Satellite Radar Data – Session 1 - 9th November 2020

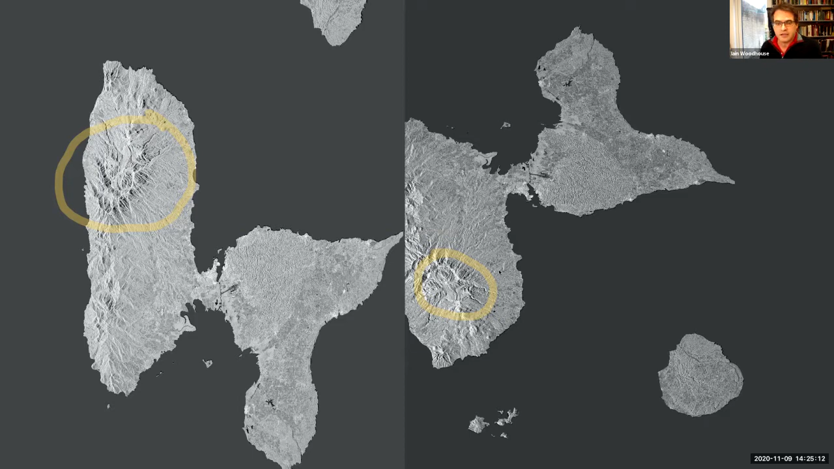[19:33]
So the image on the right, each of those each of the pixels is now in its proper geographic location. And that's the that's more that's nearer to the analysis ready data format that that most of us really want to deal with. So most of us kind of want to ignore what's going on over here and we want to just stick to the analysis ready data type format.
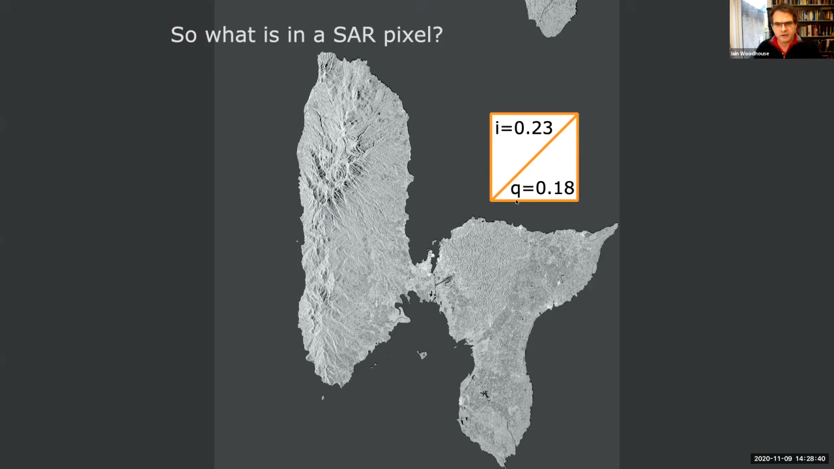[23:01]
You might never look at the phase information and the phase information comes into its own when you start to look at things like interferometry so radar interferometry is quite a powerful tool that is exploits the fact that we can measure that phase. Understanding a little bit about these waves and how they combine though is it's one of the ways we can also start to understand speckle and speckle is one of the features that puts off a lot of people I find is that you, you maybe spend a long time looking at Landsat and Sentinel to data. And then somebody tells you oh I've got some radar data and it's got 12 meter resolution.
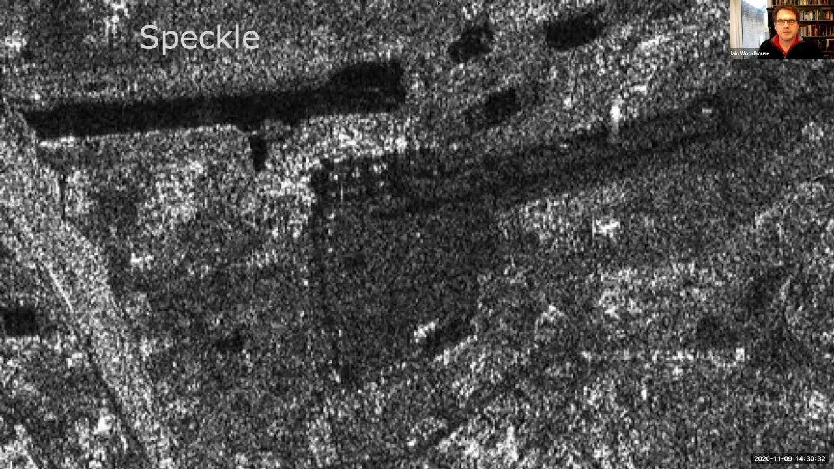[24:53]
And one of the things that we'll actually look at next week in the practical session is we will we will look at the the methods or tools that can help to reduce the speckle so that you get something that looks that it's a bit easier to deal with.
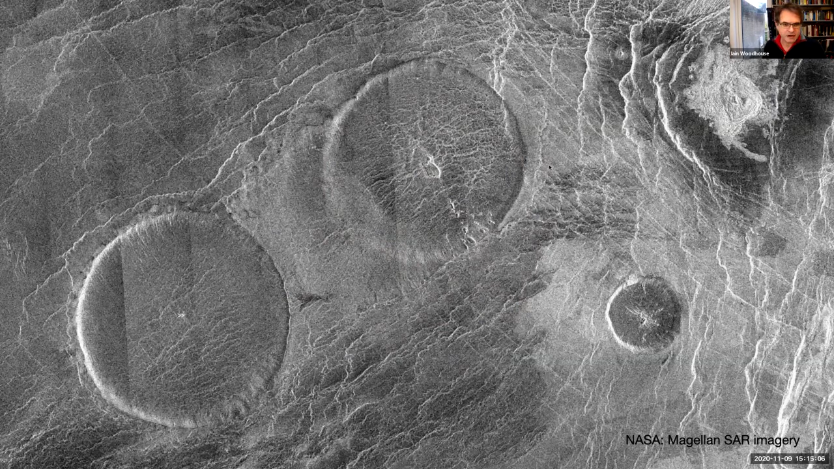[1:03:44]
anywhere in the visible or near infrared part of the spectrum because the cloud cover the very dense carbon dioxide atmosphere is just so thick you can't see through it